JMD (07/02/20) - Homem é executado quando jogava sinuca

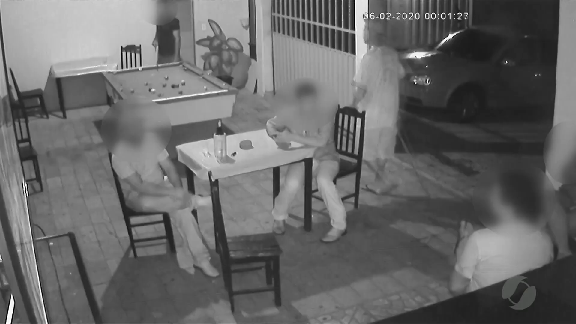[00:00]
Olha só, um homem foi morto enquanto jogava sinuca. Olha só as cenas. Foi em Anicuns, em um bar. A câmera de segurança flagrou toda a ação. A vítima jogava sinuca quando o homem, encapuzado, entrou correndo, atirando e depois fugiu. Segundo a Polícia Civil, ele tinha envolvimento com tráfico e já estava sofrendo ameaças. O homem chegou a ser socorrido, mas não resistiu aos ferimentos e morreu. Os outros clientes do bar saíram correndo e não se feriram.